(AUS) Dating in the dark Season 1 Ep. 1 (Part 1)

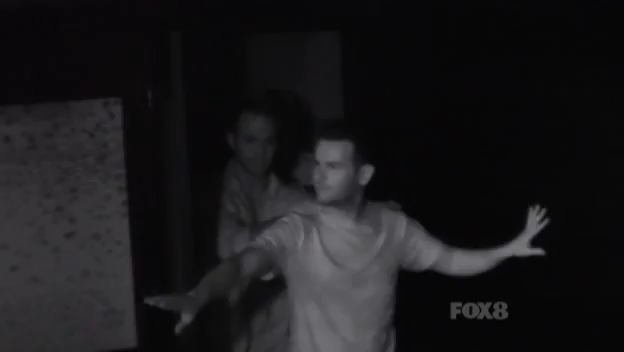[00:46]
But this is what we can see using special infrared cameras. Can you see air in front of your face?